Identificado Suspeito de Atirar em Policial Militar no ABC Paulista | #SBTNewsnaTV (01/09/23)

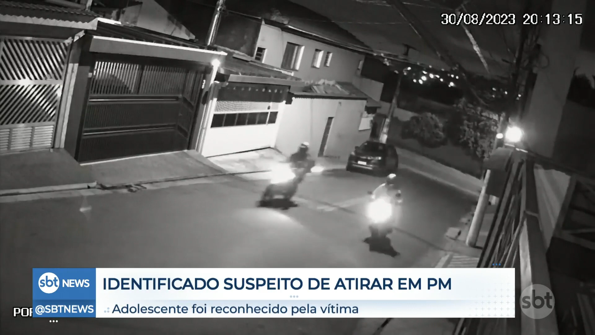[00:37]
O rapaz, ele aparece em algumas imagens de câmeras de segurança lutando com esse policial militar. A vítima foi abordada quando chegava em casa de moto.